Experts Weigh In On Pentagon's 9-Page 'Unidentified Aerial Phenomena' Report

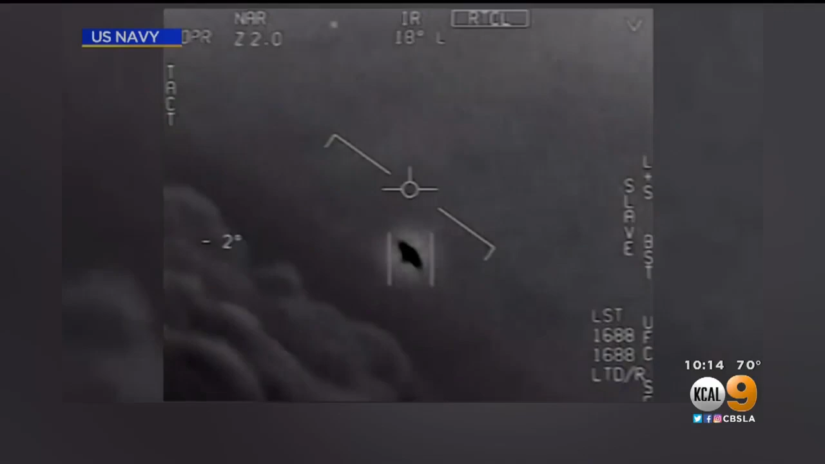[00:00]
Well over a hundred encounters with unidentified flying objects
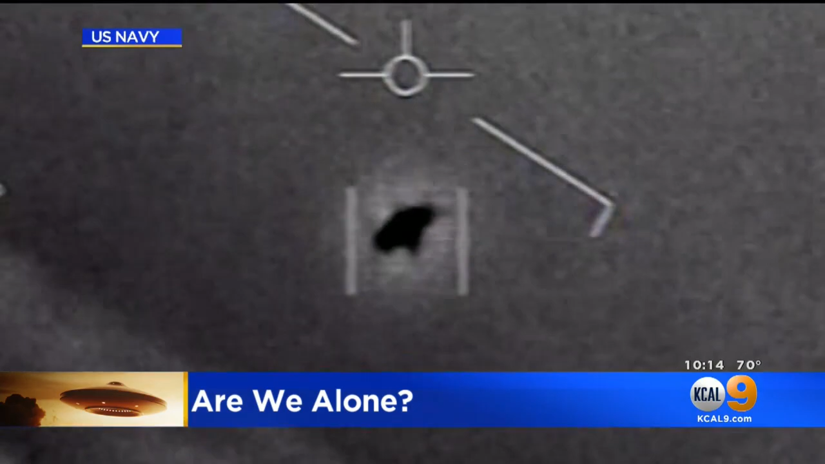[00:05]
now detailed in a new report out of the Pentagon.
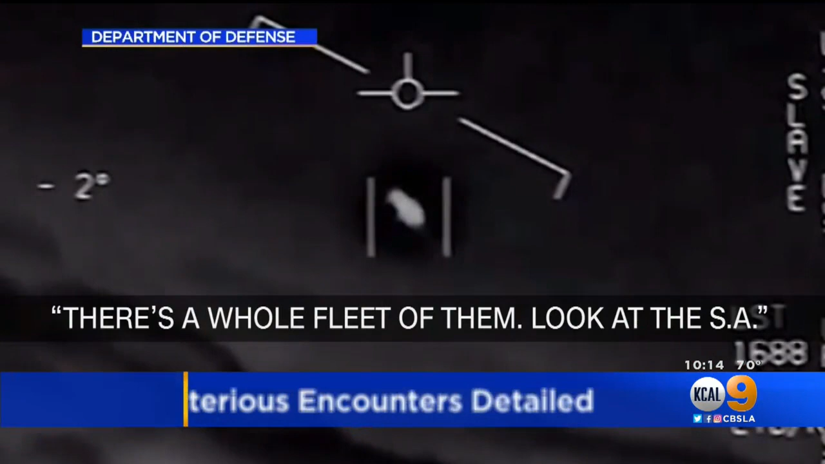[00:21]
There's a whole fleet of them, look on the ASA. My gosh. They're all going against the wind. The wind's 120 miles far west. This video, taken during a U.S.
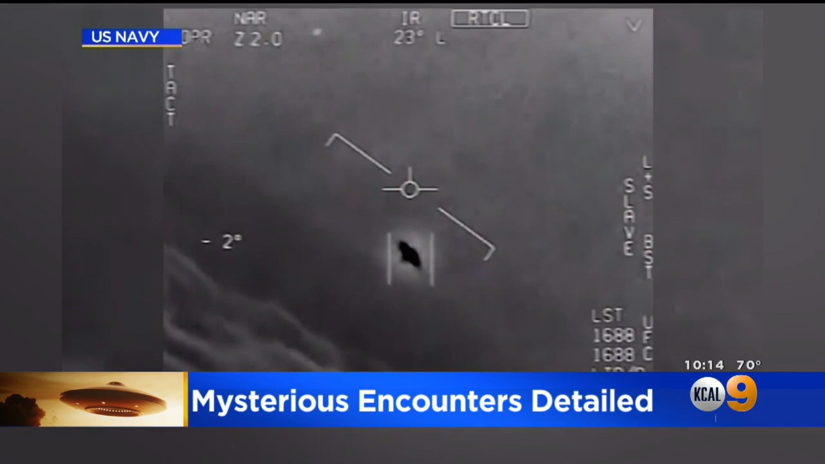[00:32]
military training mission, is one of 144 encounters with UFOs, or what the government calls UAPs, unidentified aerial phenomena, that U.S. intelligence studied.
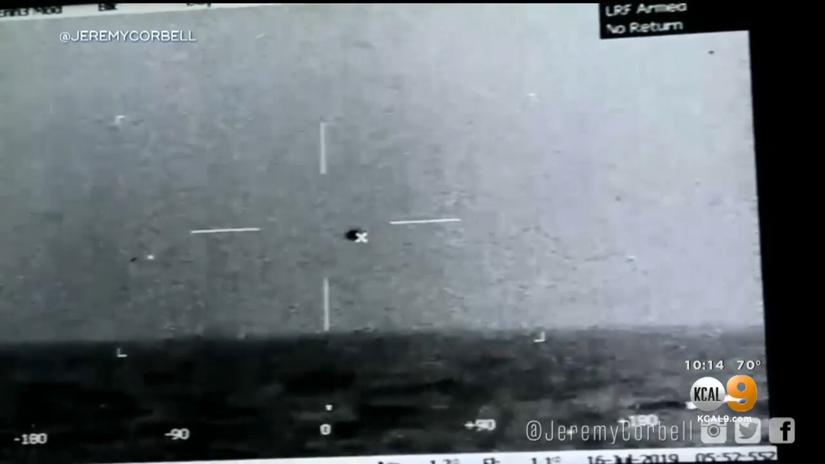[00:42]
Here's another one from off the SoCal coast.
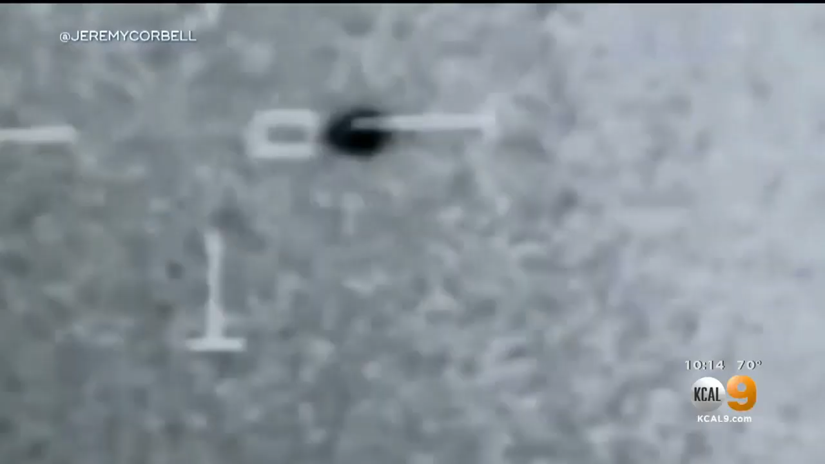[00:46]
And of the 144 sightings, investigators have seen only one.